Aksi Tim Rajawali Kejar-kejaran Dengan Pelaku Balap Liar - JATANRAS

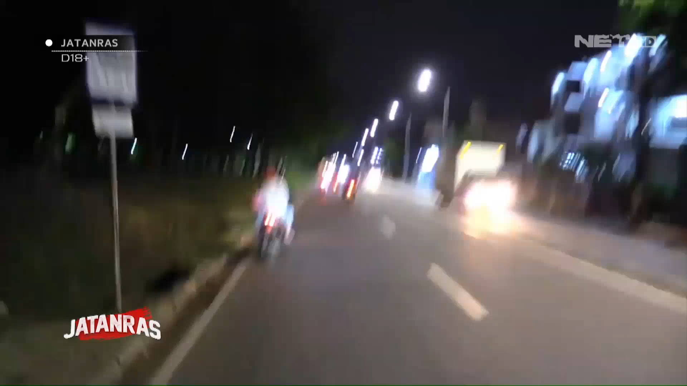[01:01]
Jumlah pemuda pelaku balap liar ini langsung tunggang-langgang saat mengetahui kedatangan tim Raja Wali.
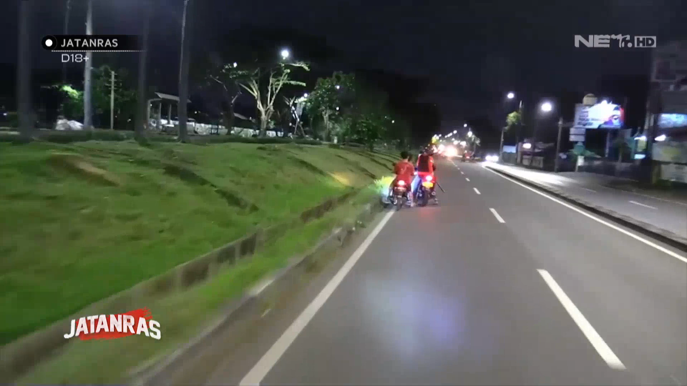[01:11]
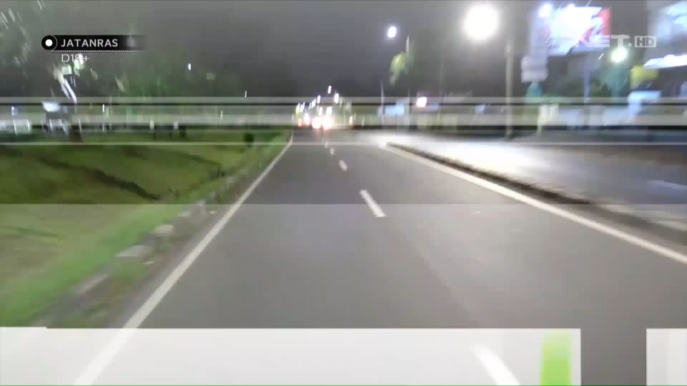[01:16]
Polisi mendapati para pelaku balap liar ini sempat menutup peruas jalan Kolonel Sugiono, Durensawit, Jakarta Timur.
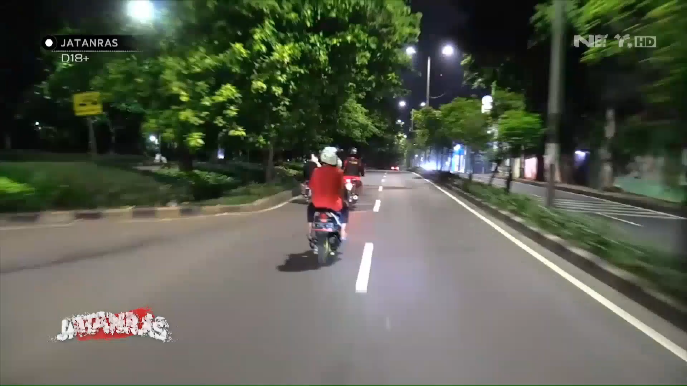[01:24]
Aksi kejar-kejaran antara polisi dengan pelaku balap liar tidak terelakkan. Khawatir membahayakan keselamatan pengguna jalan dan masyarakat, polisi terpaksa lepaskan tembakan peringatan ke udara. Namun peringatan ini tidak digubrin sejumlah peserta balap liar.
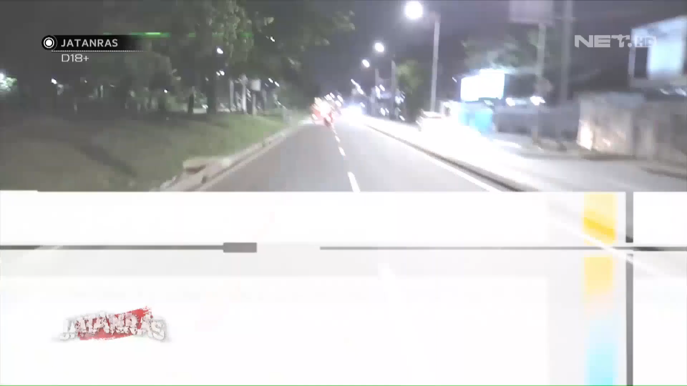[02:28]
Dari pantauan, kawasan Jalan Kolonel Sugiyon memang sering disalahgunakan oleh kelompok pemuda
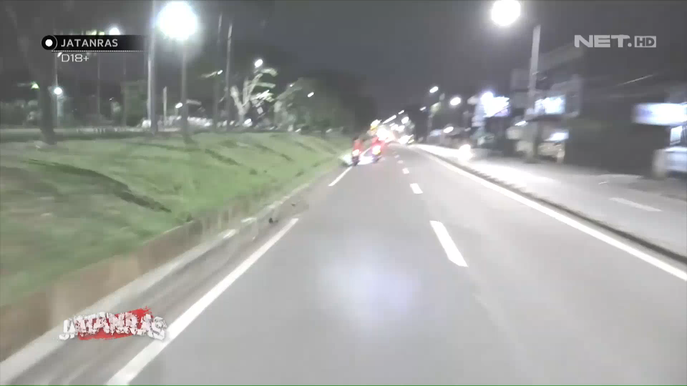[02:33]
dengan melakukan aksi balapan liar hampir setiap malamnya. Ya betul, menurut informasi dari warga di kawasan ini sering terjadi balapan liar
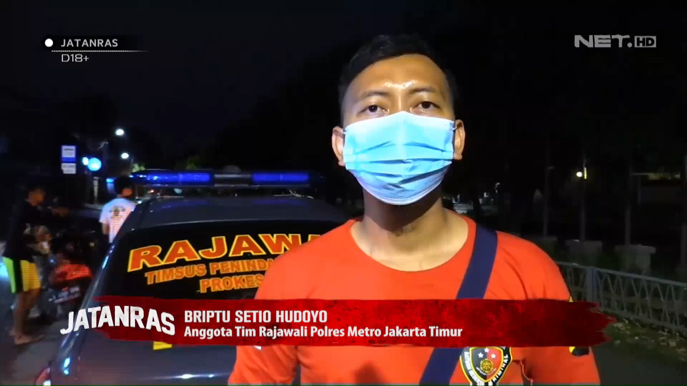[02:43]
termasuk rutin setiap malam itu ada yang memasang taruhan dan juga ada juga yang hanya sekedar men-setting mesin motornya.
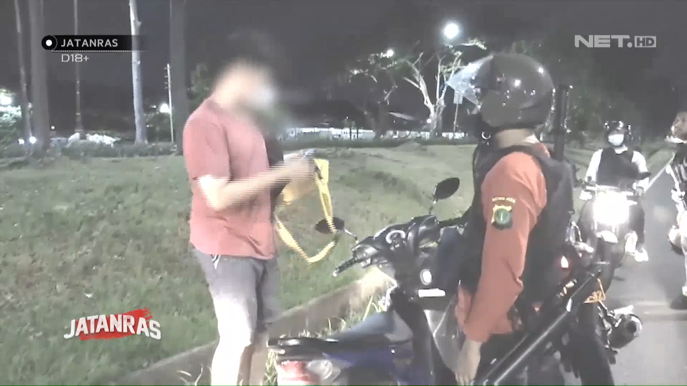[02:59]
Kemudian ini motor yang kita amankan, kita amankan dibawa ke Mako Pores, Jakarta Timur untuk pengembangan lebih lanjut.
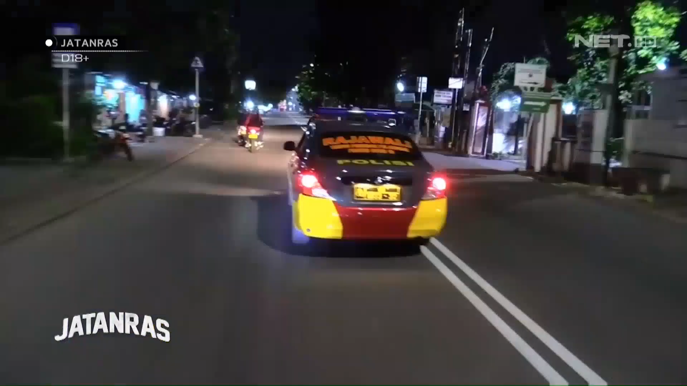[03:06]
Guna kepentingan pemeriksaan, sejumlah pemuda berikut sepeda motornya kemudian diamankan petugas ke Mako Pores, Jakarta Timur.